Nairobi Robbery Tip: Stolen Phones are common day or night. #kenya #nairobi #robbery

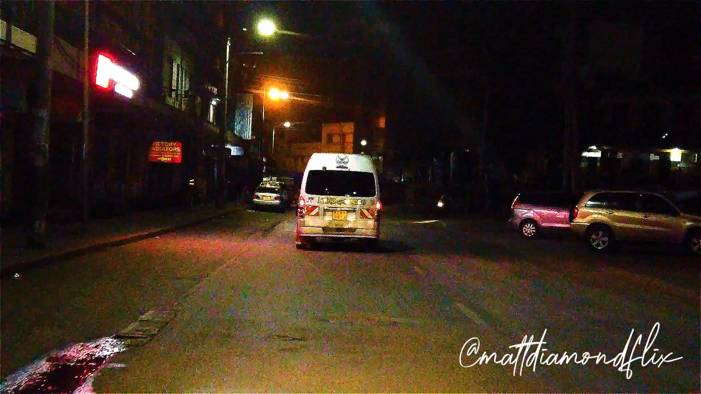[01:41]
and doing what i'm doing on this motorbike is not something to do you'll notice the motorbike behind me when i flip the camera i i was very very aware of my surroundings while i was doing this and i could definitely uh feel
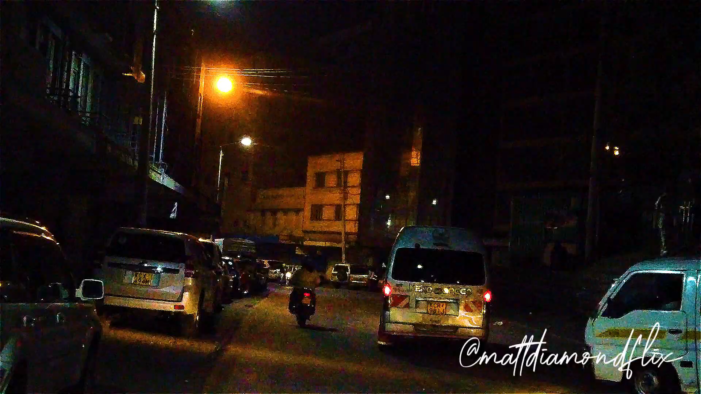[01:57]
that motorbike coming up behind me not only that but i could hear it so as soon as i
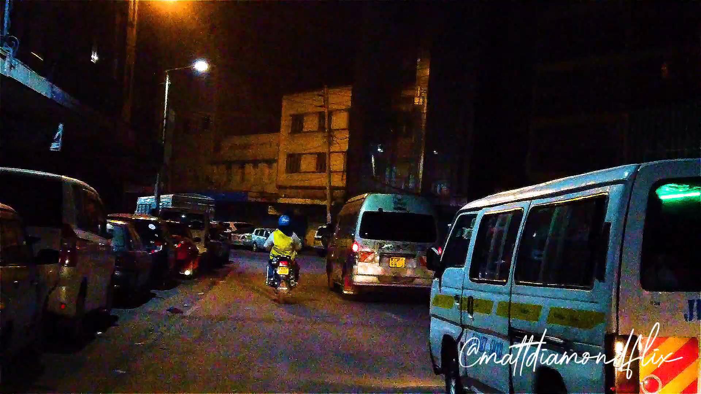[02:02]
was uh feeling and hearing that motorbike i was looking over my shoulder to let them know that i knew they were there that's when i flipped the camera uh it was ironic that suddenly they were not trying to pass our motorbike they were just lingering behind us waiting